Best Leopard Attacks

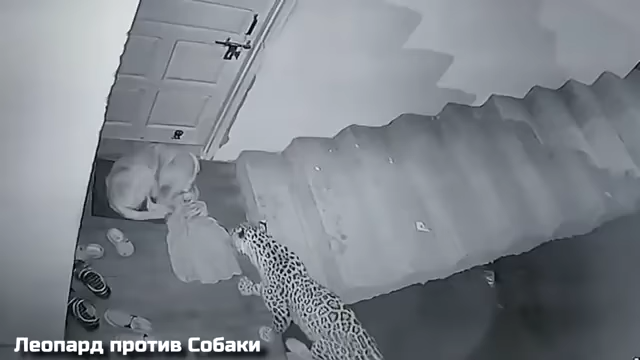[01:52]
Из-за потери среды обитания леопарды теперь живут недалеко от городов и начали нападать на домашних животных,
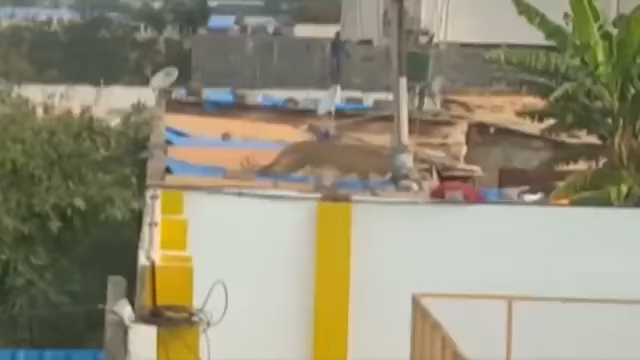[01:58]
таких как собаки, козы и коровы.
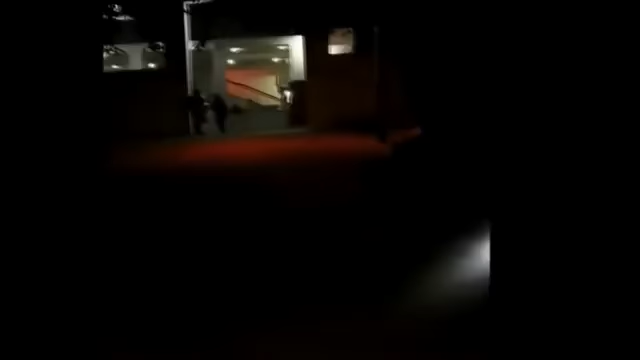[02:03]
Тут вы видите, как хищник тихо вплотную подошел к собаке, которая спокойно спала возле дверей своей квартиры. Так он стоял около четырех минут, а когда собака проснулась, молниеносно всыпился ей в шею. Шум в коридоре разбудил людей,
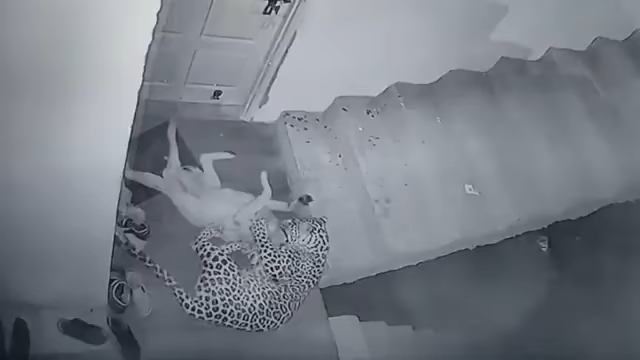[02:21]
но они успели увидеть только хвост леопарда, который унес эту крупную собаку. А это похожий случай, но поймать за шею этого небольшого пса с первой попытки не удалось.